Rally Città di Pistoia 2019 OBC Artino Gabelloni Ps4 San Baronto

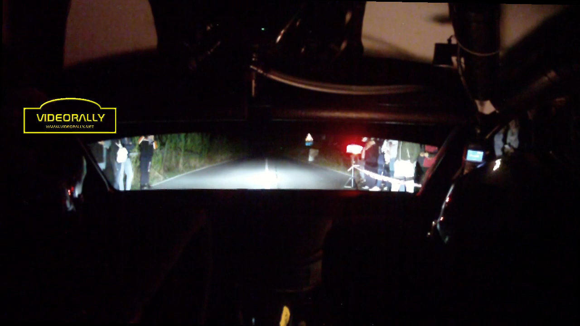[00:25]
2, 1, vai! Sinistra 3 più lunga, scorri,
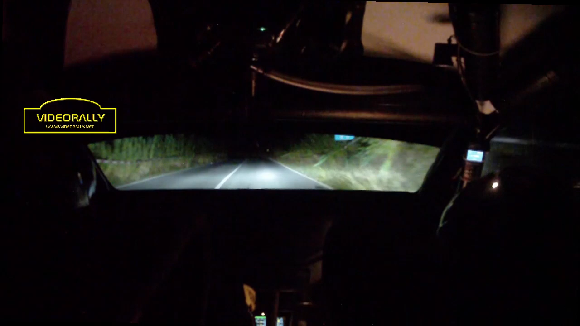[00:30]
100, destra 3 lunga, in anticipo a destra piena, e sinistra piena, 50, destra 5, sinistra 3 più tieni, in 3 più tieni, in destra 4 lunga, in sinistra 4 tieni,